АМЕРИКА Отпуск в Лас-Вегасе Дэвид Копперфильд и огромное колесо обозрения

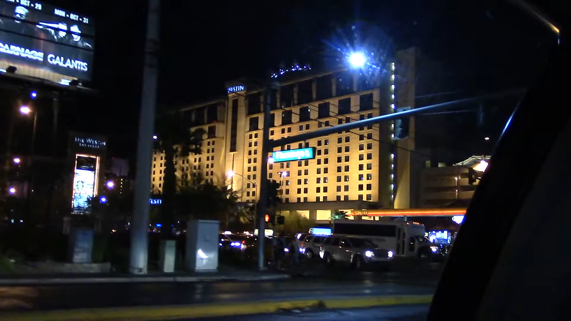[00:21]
Это колесо, вот это гигантское, сейчас за вот этим отелем его не видно, но сейчас мы проедем и увидите его. Это одно из самых больших колес обозрения.